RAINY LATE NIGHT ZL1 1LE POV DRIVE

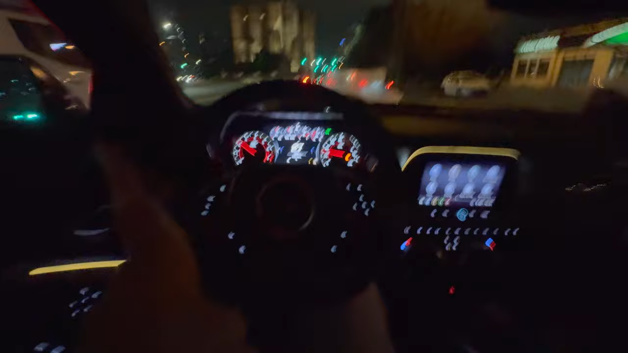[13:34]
You know, I don't know what that is, but look at that wall, boys.
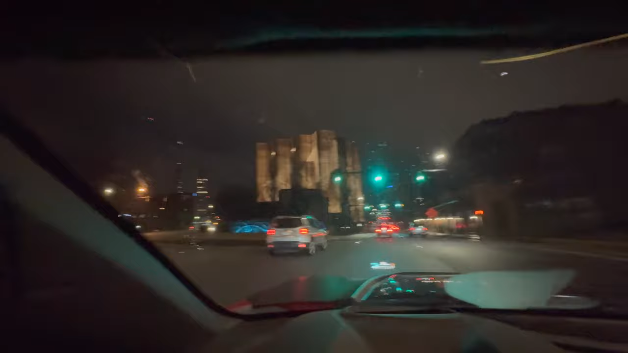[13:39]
Look at that wall. Dang. But welcome to downtown Greenville. I'm gonna put it back in maybe manual. Hey, but I am downtown, so if I keep stuttering like I keep doing, I must have Tourette's, bro.
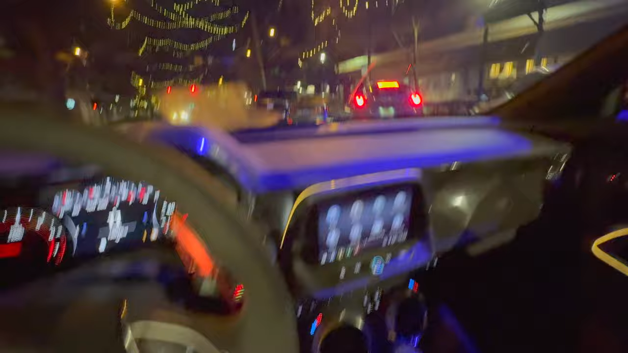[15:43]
Is that a G80? A G80 M3. Y'all let me know, because I rode in that one video. I don't think I've dropped it yet. I don't know if I'm going to drop this POV drive before that or if I'm going to do it after. But damn, that girl almost got ran over. Look at that. Bro got honked at. And I don't know why I keep having this like moist-ass nut stain on my windshield.
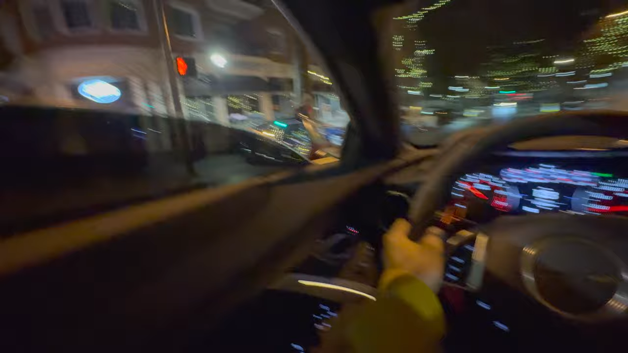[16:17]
I just about ran over crackhead Billy, bro.
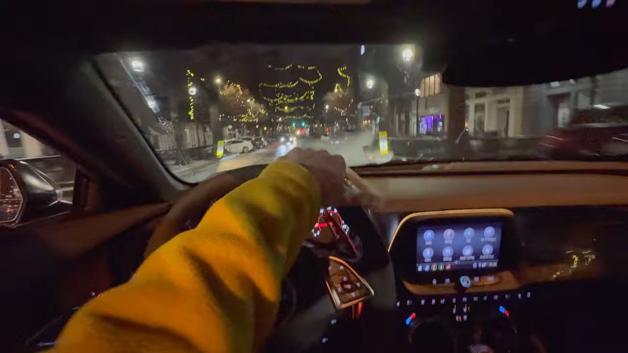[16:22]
But people are bugging out here in the city. I do not know why. Maybe this is why I've never been out here. I've almost ran over one crackhead and it was the only crackhead I've seen. I'm also gonna stop at this light just to make this video a little bit longer. Bro, the crack demons are out, chat. Not going a lot. They may not even be cracked up off that crackion, but I don't know. If y'all see me in a POV fist fight, just know I probably didn't start it, but I'm probably going to lose, too. I think we're good. We're good. We are good.
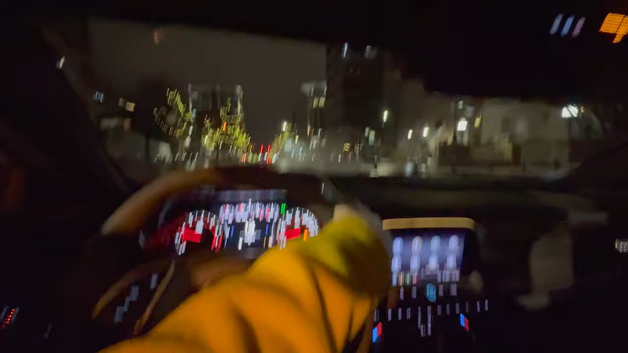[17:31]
It's looking a whole lot different. I'm going to keep having to hit my windshield wipers because just to be able to let y'all see. And I'm trying to make sure my camera is focused right because I'm using my iPhone. I should use my GoPro, but I always feel like at nighttime, if I use my GoPro, I'm going to sell the clip. That's why I never use it. And I just end up holding my phone. And I think this is the road I should have been on, taking a left or a right. Not going to lie. Bro, look at the downtown city vibes. I just need to start traveling a little bit more because,
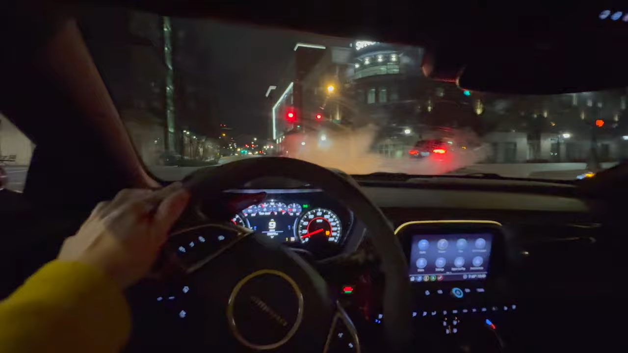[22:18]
Like, it would be so weird. So I feel like that's why sometimes it is what it is, and why there's, like, sometimes there's people and sometimes there's not. Like I don't even know. I'm stuttering right now, so it's not even gonna make sense.
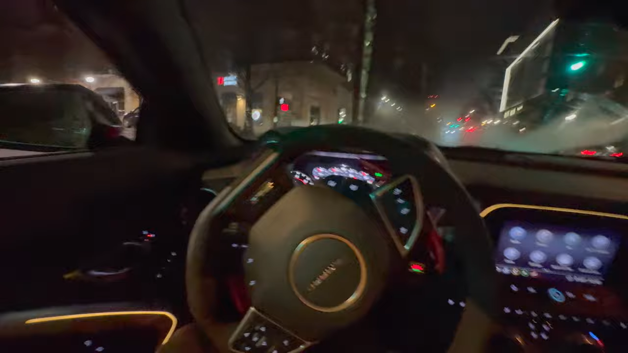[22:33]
But I should probably get a thumbnail. I don't know what I'm gonna do for my thumbnail. So I'm gonna pick up my camera. Like, what is my windshield doing? Why is it so foggy? I'm giving y'all the foggiest rainy POV drive. Like, I don't know why I can't get it to calm down. Like, why can't I get it to calm down? Why is it just steaming out the fucking moon cold, bruh? It's just steaming, not gonna lie. So I'm probably about to head home here soon.
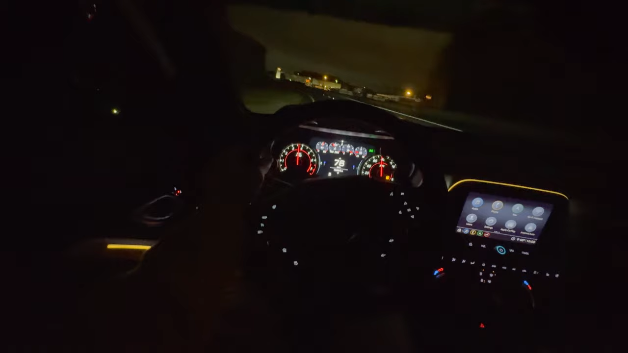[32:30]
It's wet outside, so I'm not trying to go too crazy on these turns. Oh, what the fuck, bro? That car is fucked. Damn, that must have just happened. What the fuck? Hold on, let me downshift. Let me hear the supercharger.